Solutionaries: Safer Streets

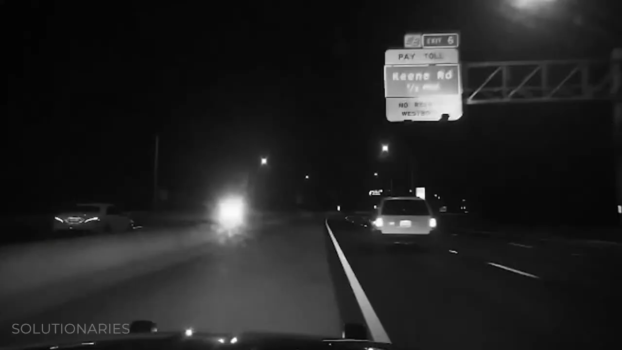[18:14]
Last year, a suspected drunk driver on the wrong side of another Orlando toll road went for 5 miles.